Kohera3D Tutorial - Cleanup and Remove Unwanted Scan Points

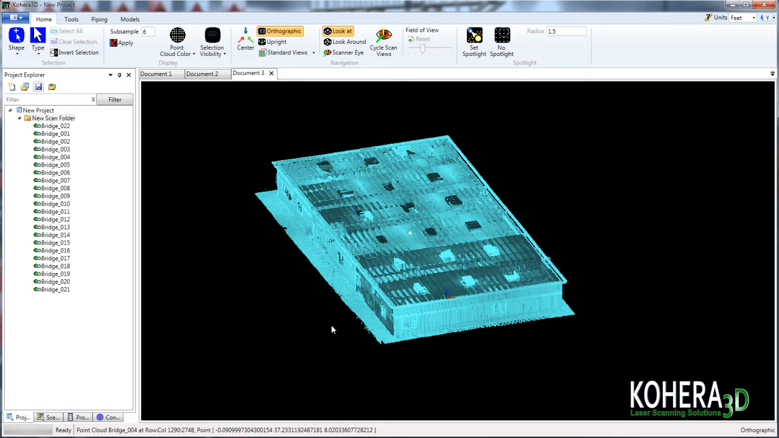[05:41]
Okay, so now that we're finished, let's take a look at our new scans. So first we'll go over to the project explorer here and remove the existing scans that we have on screen.
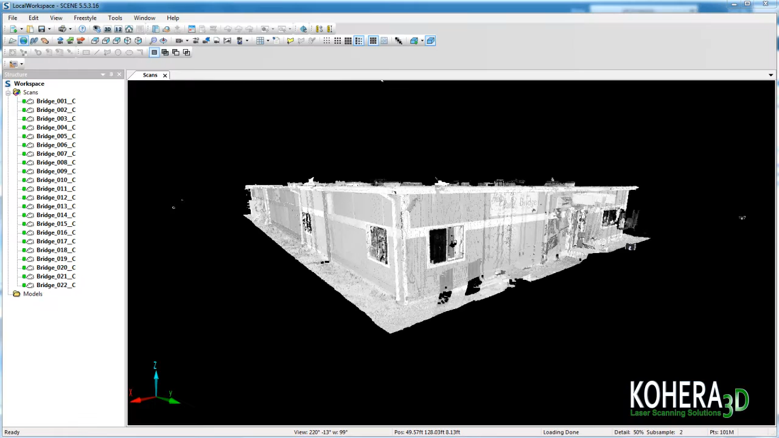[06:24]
I'd like to also show these same scans loaded in Ferocene. And then here in Autodesk Recap. And we can see all the scan locations are still intact.